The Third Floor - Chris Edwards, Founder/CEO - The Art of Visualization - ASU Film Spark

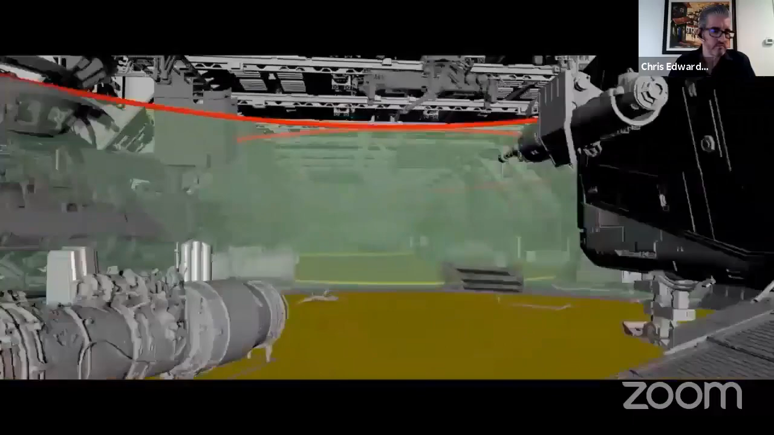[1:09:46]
As we traveled from one end of the hangar to the other, we needed an exact match virtually and physically for anything that crossed over from the LED content to the physical stage.